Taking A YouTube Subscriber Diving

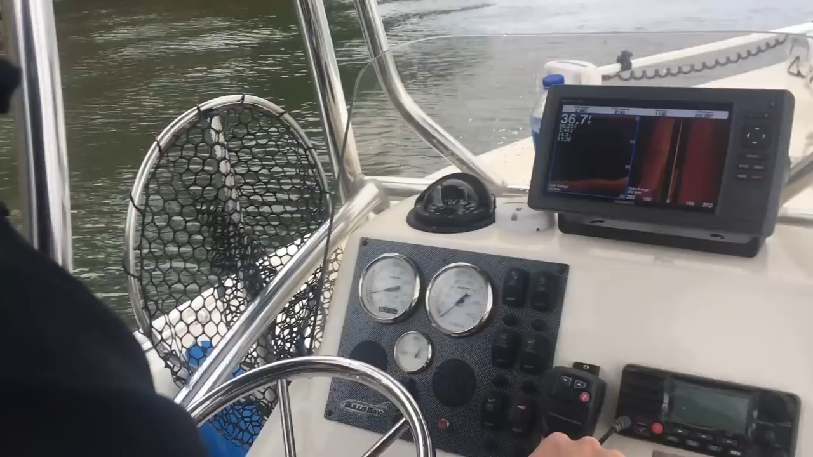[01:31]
So basically what we're looking for, Eric, you're going to see here on the screen,
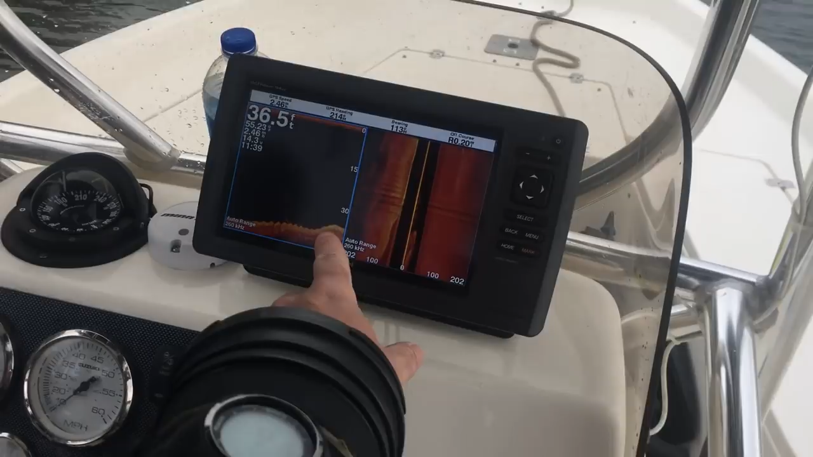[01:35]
think of an upside down horseshoe is what we're looking for. You can kind of start seeing it come in. And it's just a really tall structure. Right there it is. Yep. Split it perfect. And that's one of the original columns that held this horse and buggy bridge here. Looks like the bottom's around 38 feet, 39 feet maybe.
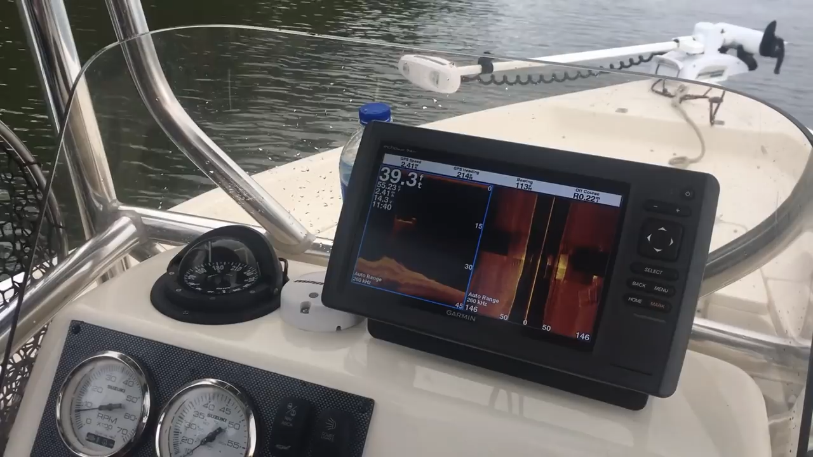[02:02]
Yeah, it's usually about 40. Yeah. 40. You can see too where all the dirt's kind of been piled up against it. So typically it'd probably be a little bit deeper than that.
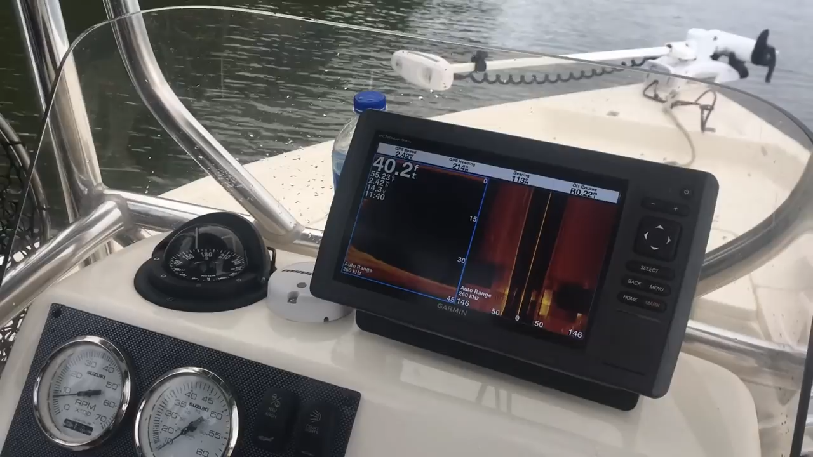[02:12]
On screen: depth 40.2 ft
But it's just a big concrete structure. There's usually a lot of huge catfish on it.